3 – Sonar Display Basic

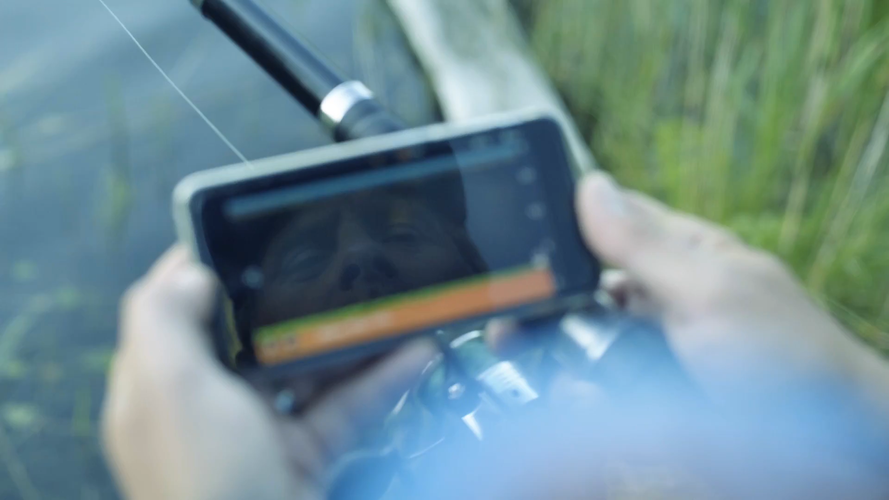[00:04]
First, we'll deal with the standard mode. Once you're connected, you'll start seeing a stream of data on the app display.
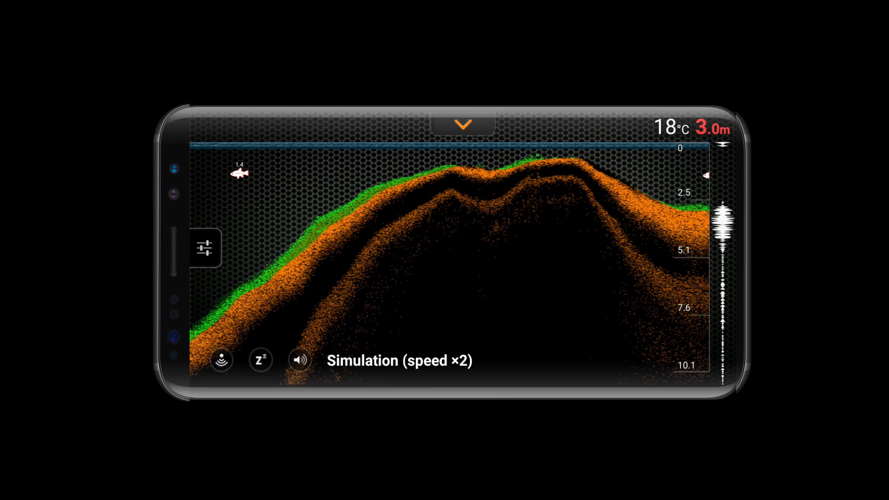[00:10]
On screen: depth 3.0 m, water 18°C
If you need a quick snapshot of the key data, just look at the top right of the display. The water temperature and the bottom depth are both shown.
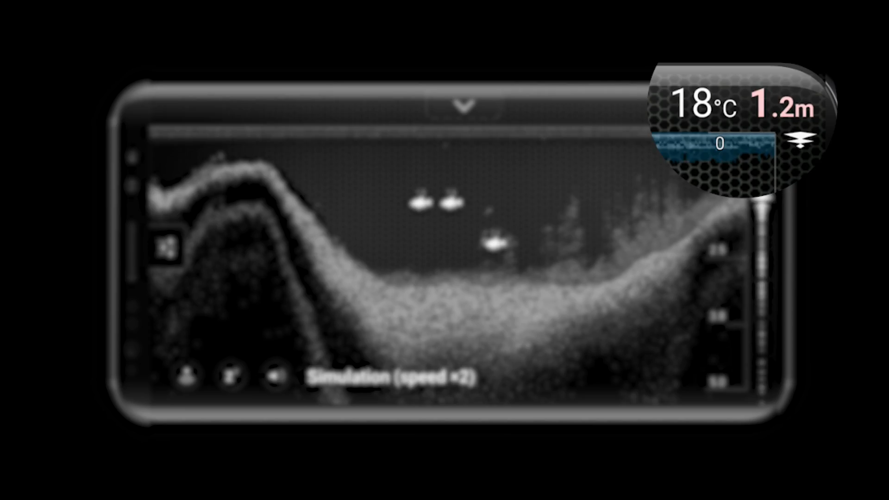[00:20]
On screen: depth 1.2 m, water 18°C
For more detailed analysis, look at the main display.
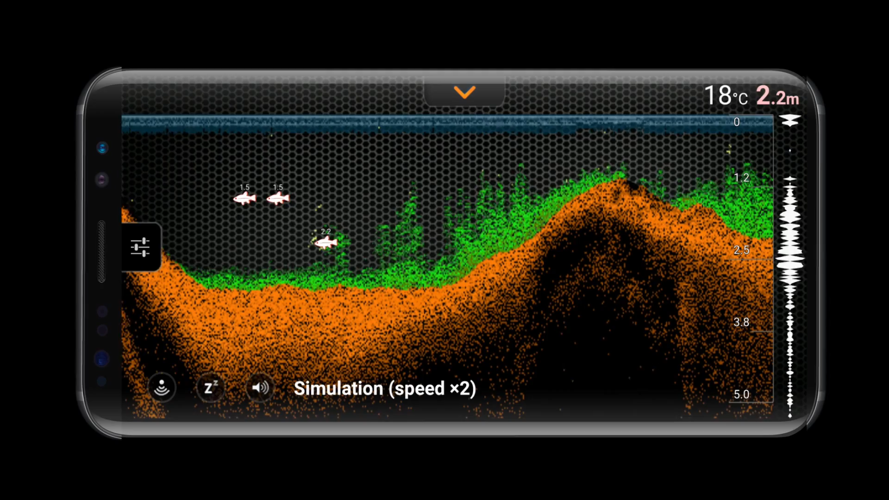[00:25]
On screen: depth 2.2 m, water 18°C
First up, you'll notice it's always scrolling. That's because the sonar is constantly sending and receiving impulses, even if it's not moving. The newest data is on the right-hand side, where the depth scale is. The orange line shows the bottom.
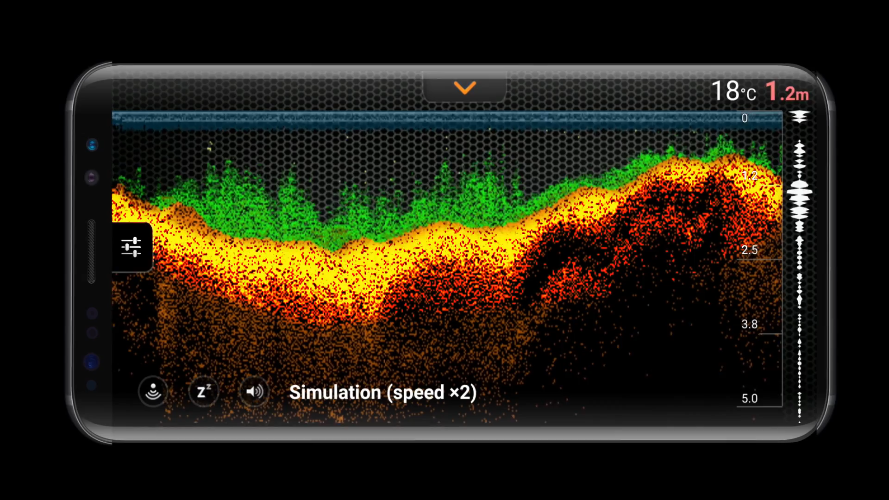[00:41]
On screen: depth 1.2 m, water 18°C
Any green shows vegetation. Fish will be shown in yellow, with icons and a number, which shows the depth they are at.
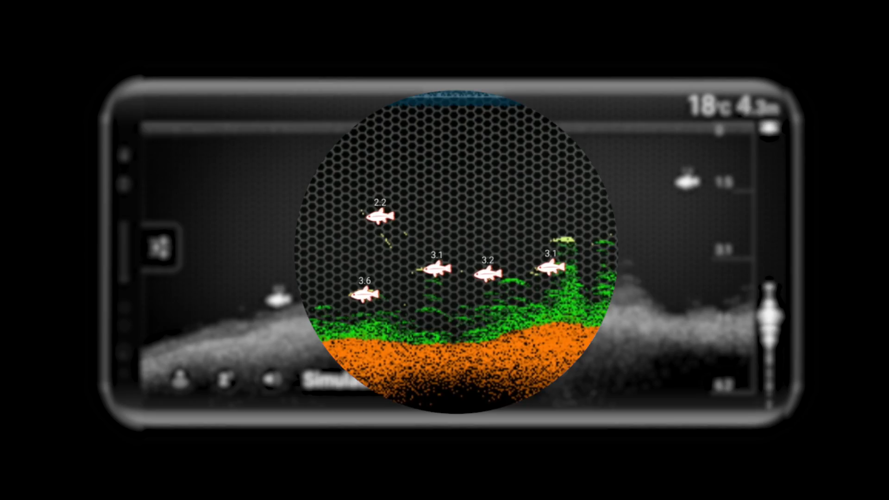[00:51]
On screen: depth 4.3 m
These can be added or removed. We'll explain how to do this in a minute.
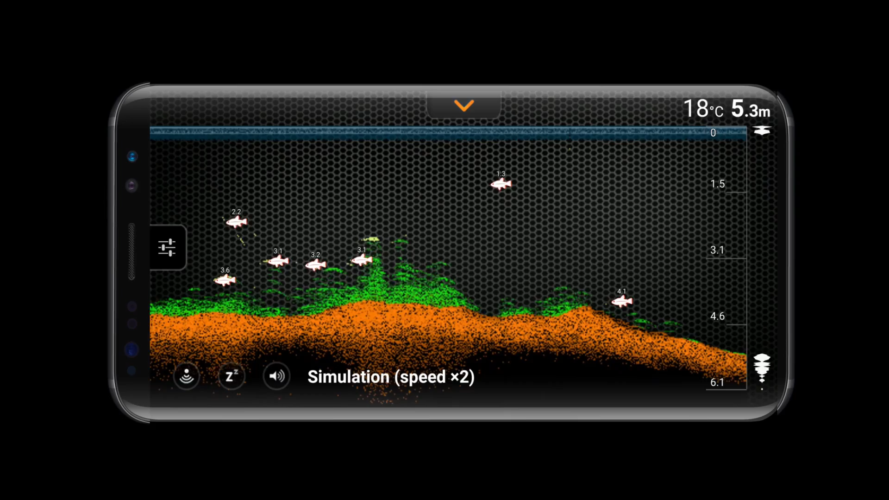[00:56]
On screen: depth 5.3 m, water 18°C
Finally, you'll notice three icons in the bottom left of the screen.
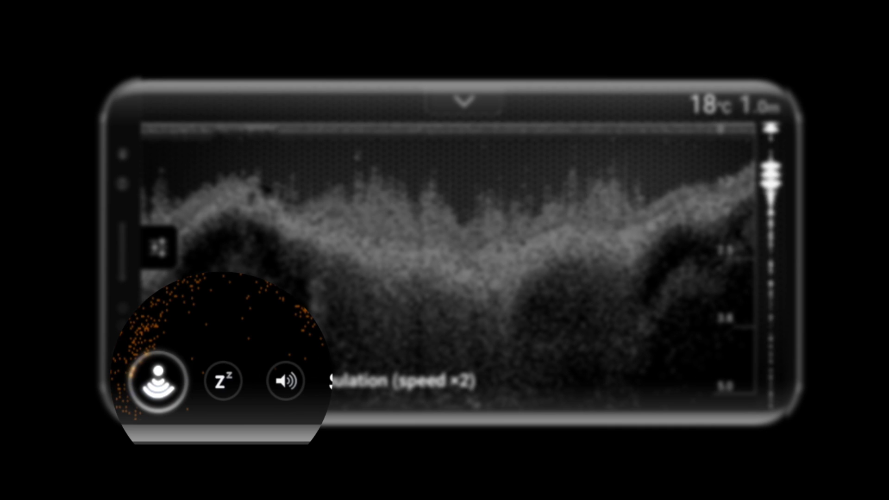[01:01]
On screen: depth 1.0 m, water 18°C
The sonar icon lets you refresh the connection between your smartphone and the deeper sonar.
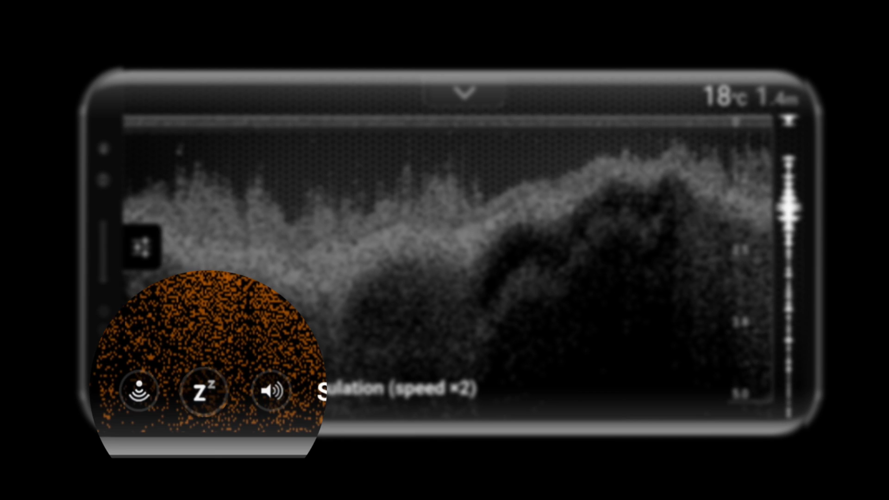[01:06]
On screen: water 18°C
The Z icon will put your sonar to sleep, letting you conserve the battery.
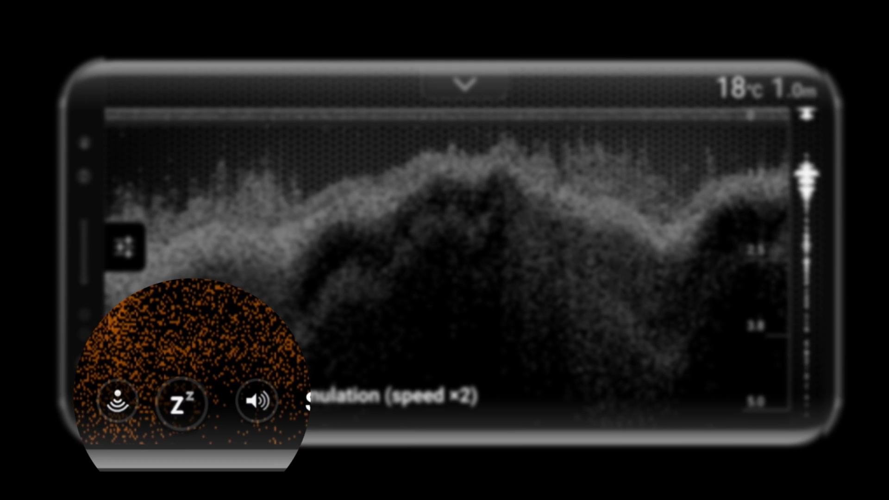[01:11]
On screen: depth 1.0 m, water 18°C
The audio icon will mute any sounds you have enabled, such as fish alarms.